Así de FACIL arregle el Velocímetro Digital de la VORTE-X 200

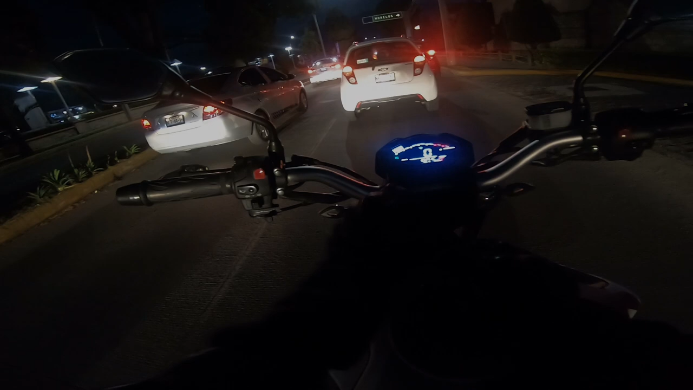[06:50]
este método que utilicé yo ahorita ya estuve probando la moto y la verdad es que no puedo creer cómo quedó quedó de lujo chequen ahí está funcionando amigos quedó de lujo y bueno vamos a chicar también que el odómetro el odómetro tampoco me estaba marcando nada y ahorita estamos en 90.6 ahí está cambió
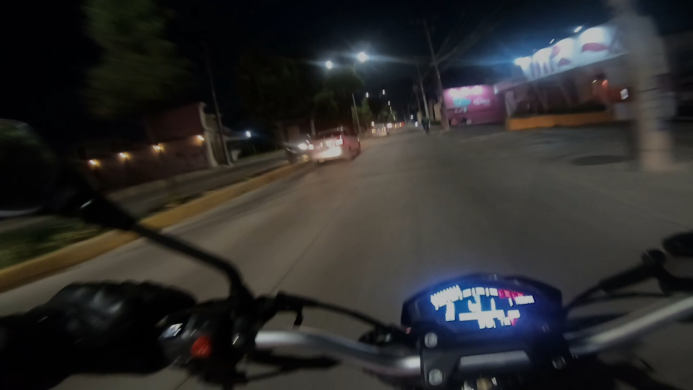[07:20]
a 90.7 para que vean que está funcionando todo las rpm y chequen también si se acuerdan puenteamos esta conexión con lo que fue nuestro claxon y está funcionando como debe de vale